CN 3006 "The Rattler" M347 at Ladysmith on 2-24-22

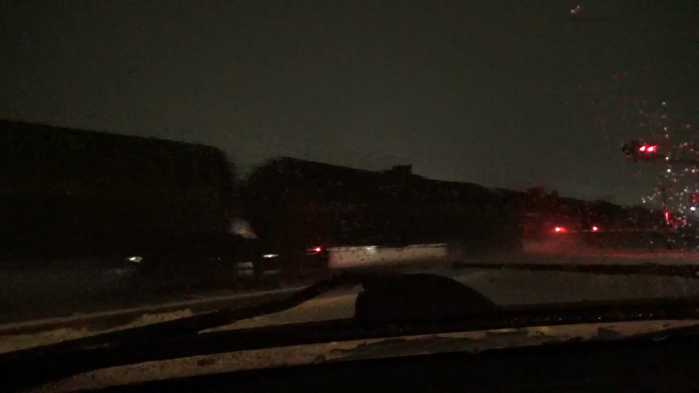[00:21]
So far. I got a feeling this one is... How about that, it's the Rattler M347. 2322 as DPU. They're really hanging on to my hats. Let's see.